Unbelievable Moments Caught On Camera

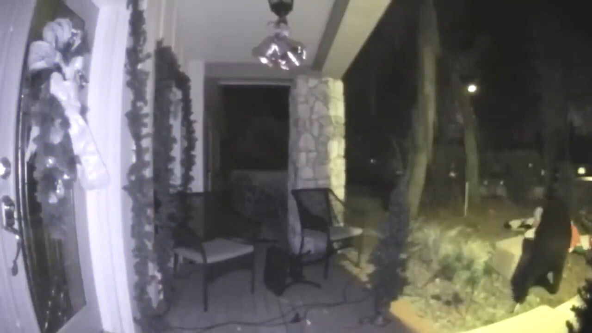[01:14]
Watch closely as he is dragging it to the garden. He starts by smelling it to make sure it's a good quality box, then proceeds to roll it over so he can try and fit in it.
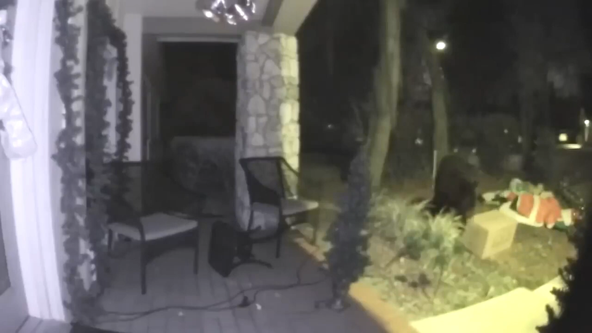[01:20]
You heard it right! The same way as a cat would try to fit inside a box, this bear was convinced he can fit inside as well. Annoyed that he couldn't, he grabbed the box and got out of there.
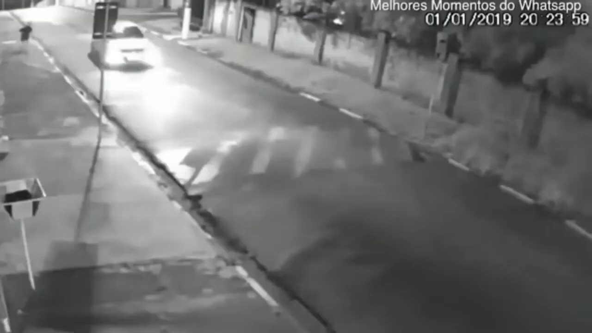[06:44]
Luckily, another car was driving around there so he decided to ask for their help. As the kidnappers went away.